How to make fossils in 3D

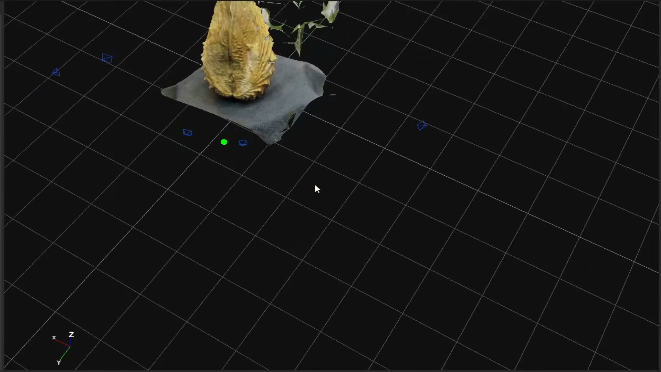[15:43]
now you you can clearly uh do some some readjustments so you